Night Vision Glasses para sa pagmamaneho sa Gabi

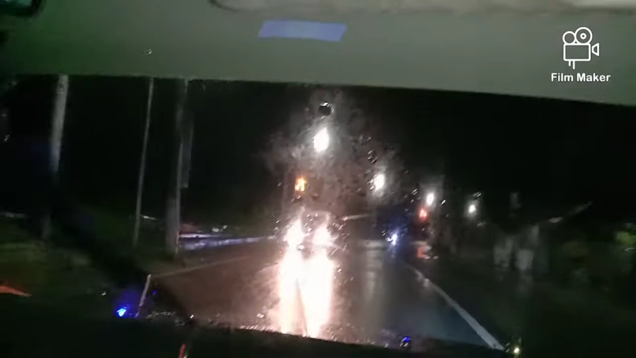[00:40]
makikita mo yun yung sumasalubong sa'yo ano yan? Nakasilaw. Silaw ka dyan eh. Pero this time dahil naka vision
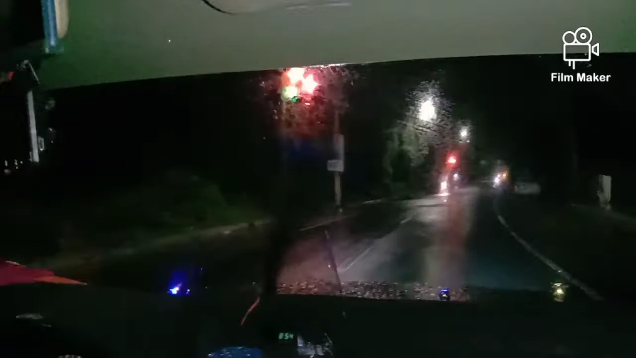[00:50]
glass ako night vision glass so malino akong nakapita sa gabi. So tulad yan yung malaking tap na yan silaw na ako dyan pagano'n.